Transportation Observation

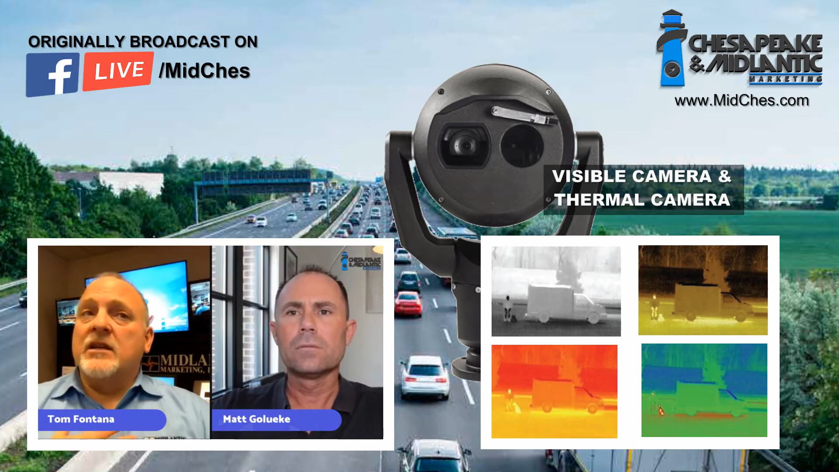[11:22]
it's looking for heat signatures and everything has a specific heat signature, people versus cars versus wood. So even though you can't see visibly like you're used to it.